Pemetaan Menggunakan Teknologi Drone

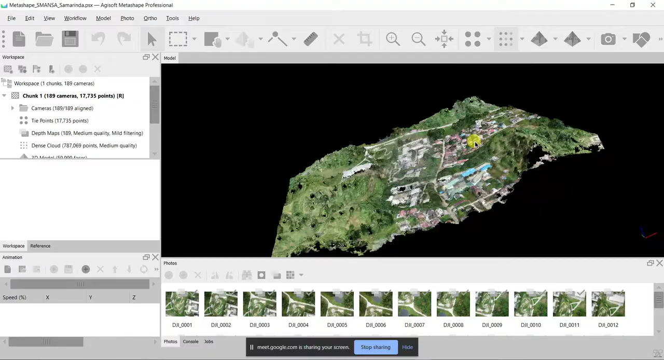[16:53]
Kalau di zoom. Tuh. Jadi kayak poin-poin gitu aja dia tuh.
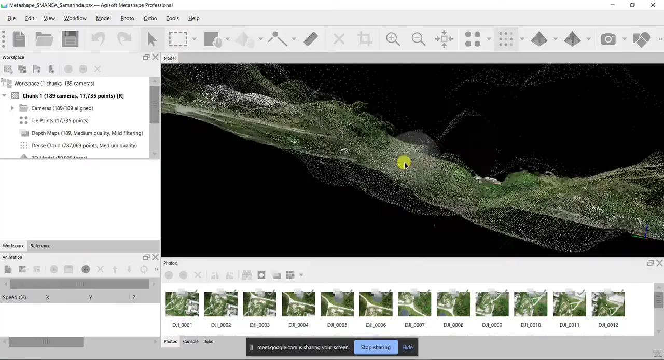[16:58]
Kalau dilihat dari atas, dia akan seperti jadi tekstur.
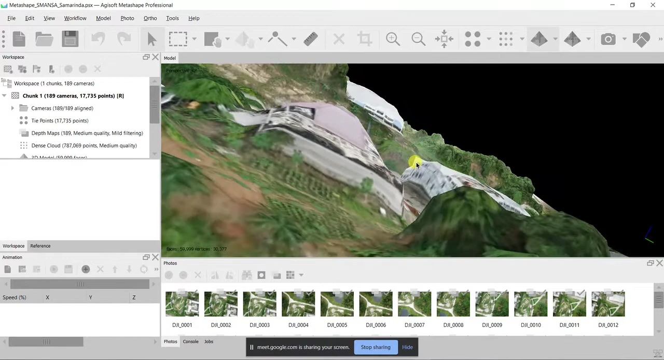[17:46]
Mungkin yang teman-teman mungkin pernah lihat status yang pernah saya up itu mungkin ini hasilnya yang dijadikan video animasi 3 dimensi.
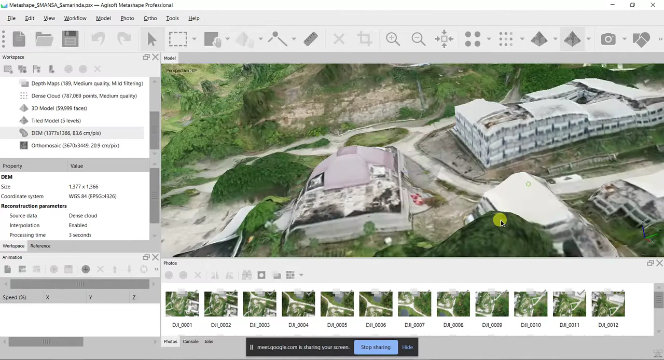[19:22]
Jadi dia tidak menggambarkan ketinggian tanah, malam kan ini kan drone. Jadi 3 dimensi dia jadi drone konturnya itu mengikuti ketinggiannya bangunan malah. Jadi kita harus mengolahnya pakai menggunakan PCA Geomatika dari data DSM tadi.
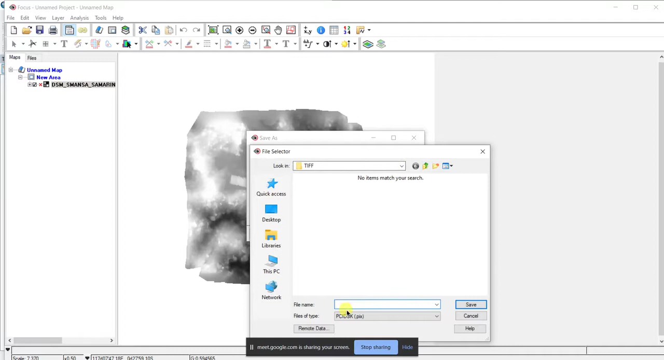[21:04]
Kita simpan, jadi namanya itu DSM masih, kalau belum diedit, DSM edit gitu. Udah di save, baru kita save lagi. Jangan TIFF.
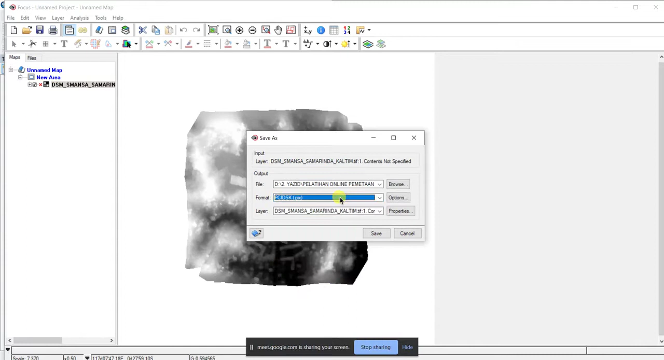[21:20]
PIX, ubah ke PIX baru save. Biar bisa diedit. Nah, kita bisa edit dem editing.
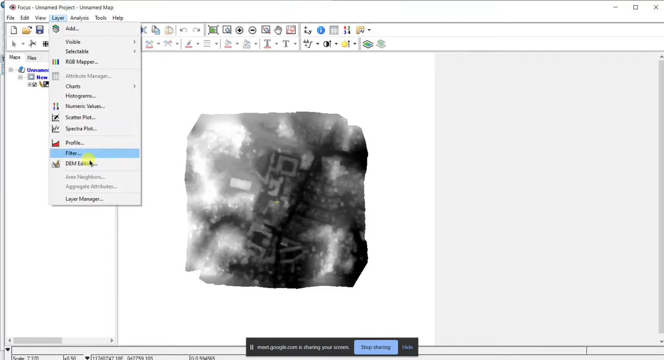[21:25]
Nah, ini kan kita lihat tuh. Warna ini mewakili ketinggian. Nah, jadi nanti konturnya itu akan membentuk seperti bangunan ini. Jadi dia tidak apa ya? Jadi PCI ini kita remove semua bangunan di atas ini.
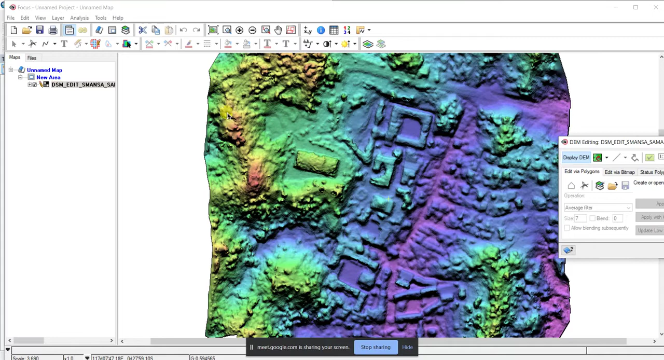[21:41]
Jadi kita hanya meninggalkan tanahnya aja. Jadi kita bisa buat kontur ketinggian tanahnya tuh. Jadi yang dilakukan tekan ini yang ada layar ini yang warna-warni bertumpuk ini create polygon layer. Baru kita tekan polygon, baru kita membuat sekelilingnya nih. Gunanya apa ya? Kita untuk menghilangkan bangunan yang di atas itu. Untuk membuat garis kontur nantinya di Argis, apa? Di Argis.
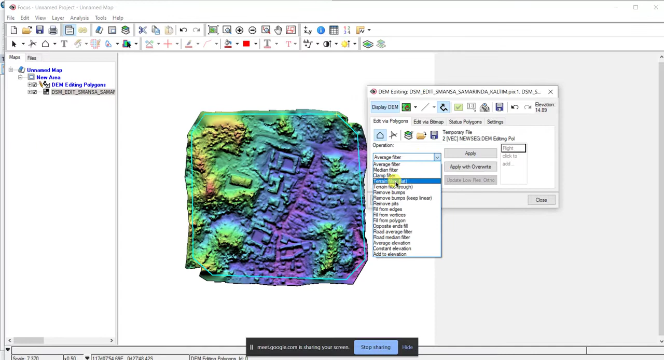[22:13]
Nah, sudah gini, baru kita buat flat. Terrain filter flat. Baru kita apply, nanti otomatis dia akan mengolah dan akan menghilangkan bangunannya.
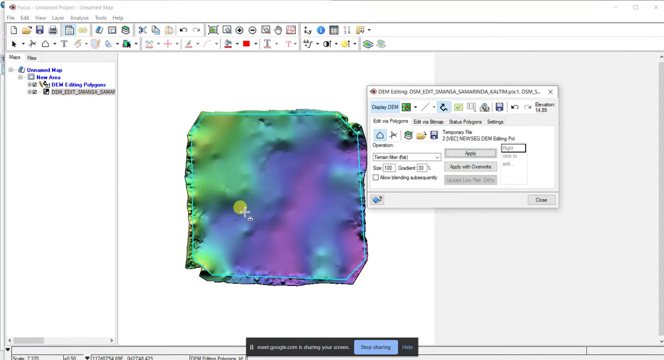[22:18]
Nah, kalau misalkan masih ada yang belum, misalkan belum sempurna, oh, masih perlu lagi nih, kita tekan lagi apply sampai betul-betul dia bersih gitu. Apply kalau di sini nggak apa-apa, nanti kan kita ambil di tengahnya aja gitu. Apply lagi sampai betul-betul dia rapi menurut kita.
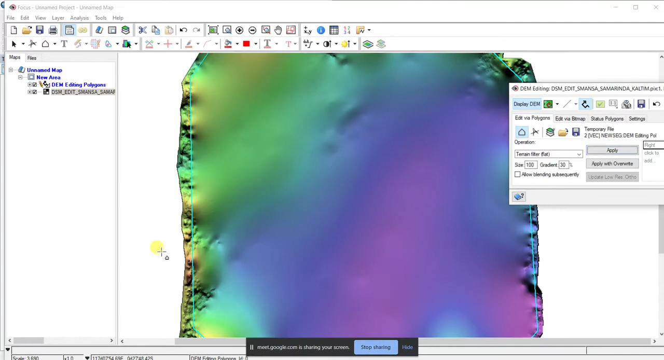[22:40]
Nah, sudah, kalau sudah rapi kita close aja. Baru kita klik kanan di DSM edit ini, baru kita save as. Save as ke file TIFF, TIFF 6.
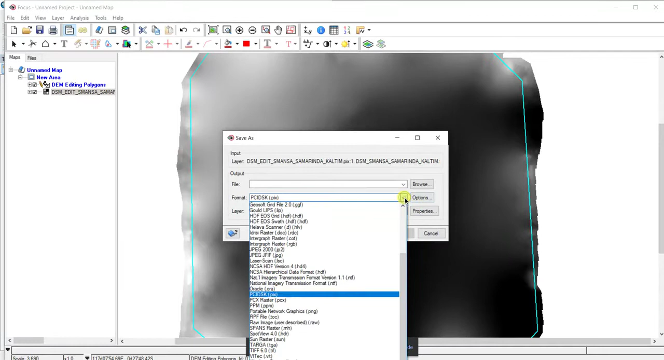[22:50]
TIFF. Jangan lupa diganti namanya DTM. DTM.
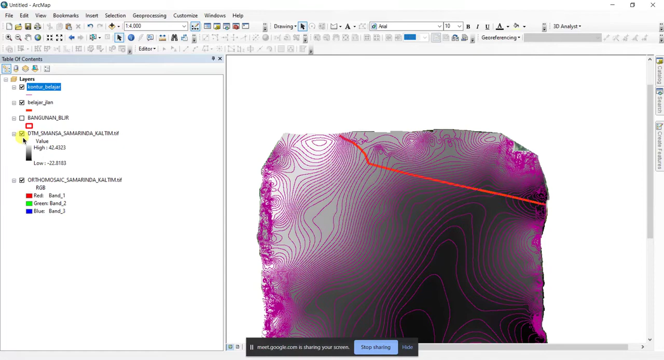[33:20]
Kalau kita hilangin ini, ini bagus. Nah, coba lihat. Oke. Jadi kan kalau ini kelebihannya kita di sini.
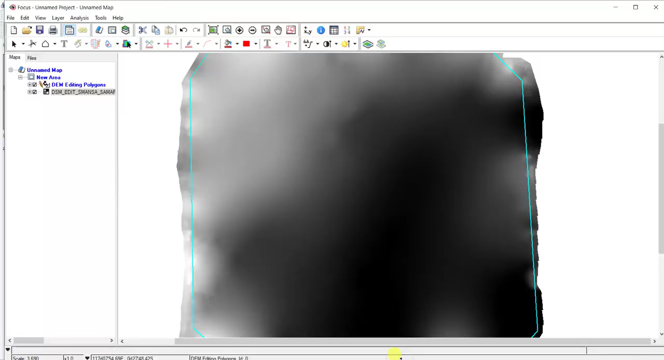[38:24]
Bisa kita buka insert petanya. Mana ya? Add data, insert peta.